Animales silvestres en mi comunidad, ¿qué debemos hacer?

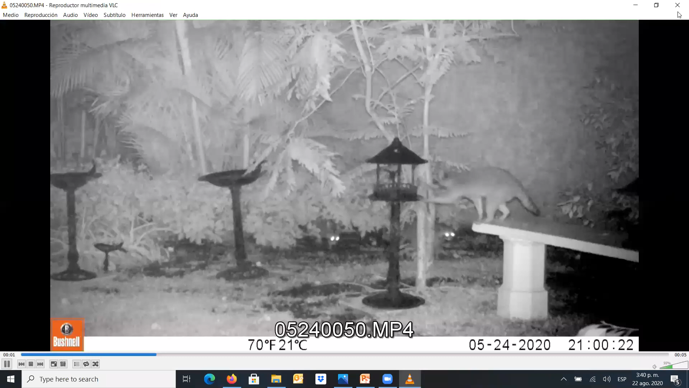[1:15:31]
en esa misma casa bien se subían al techo y pues
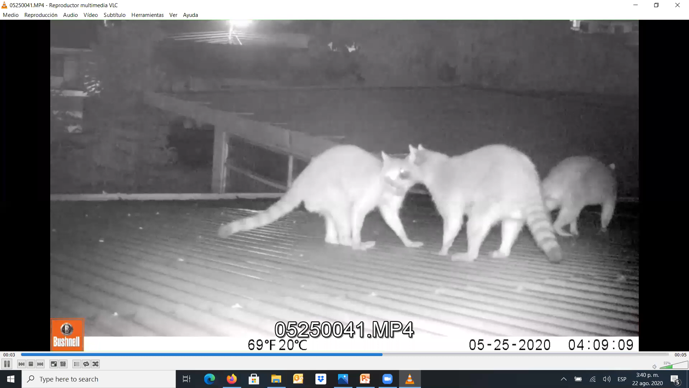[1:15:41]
vivían ahí este haciendo mucho ruido en la noche etcétera esos esos comederos